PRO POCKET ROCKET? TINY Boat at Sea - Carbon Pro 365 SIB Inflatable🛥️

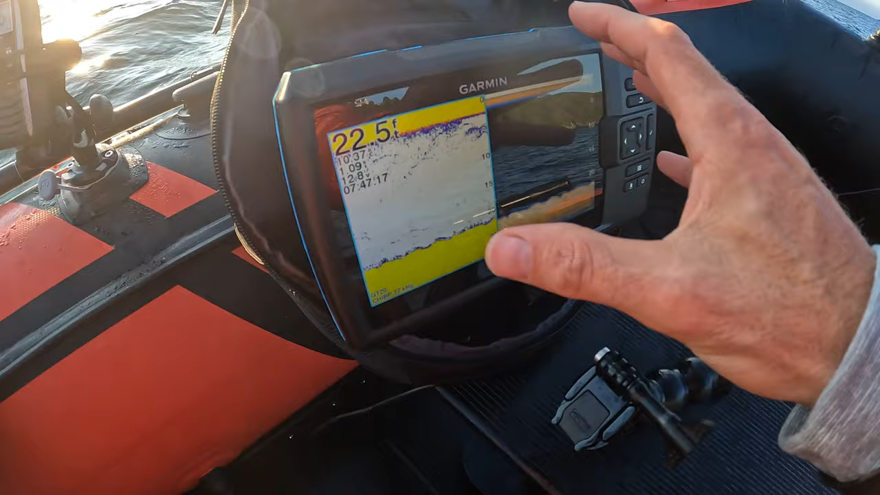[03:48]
On screen: depth 22.5 ft
so i've got a fish finder on this if you watched my last kayak video i took this fish finder out on the kayak it's a garmin portable fish finder
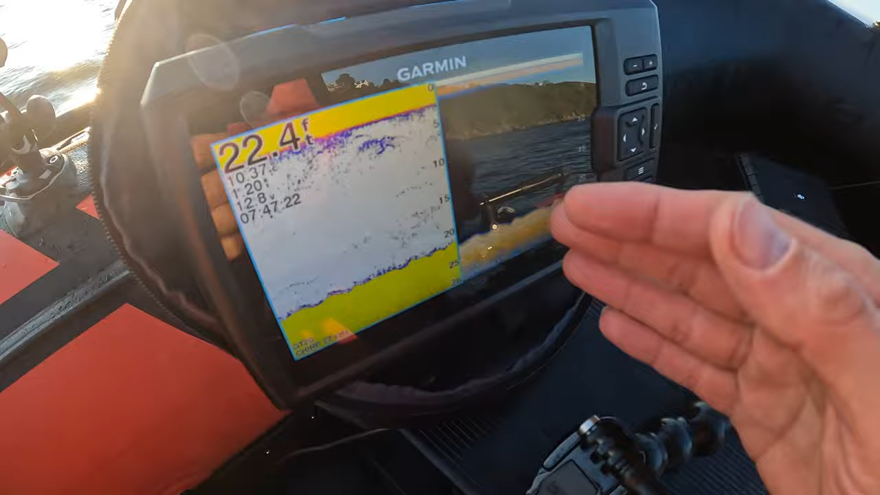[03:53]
On screen: depth 22.4 ft
unit so we've got the fish finder seven inch striker and we've got the battery set up and it just runs
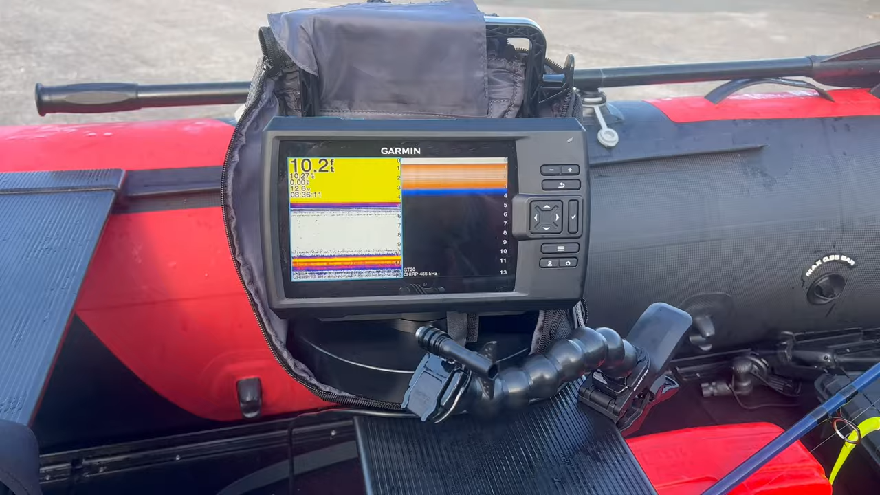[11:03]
On screen: depth 10.2 ft
fish find here this is the portable unit i showed that in a previous video which i'll link here if you're interested but yeah this is nice i quite like this i think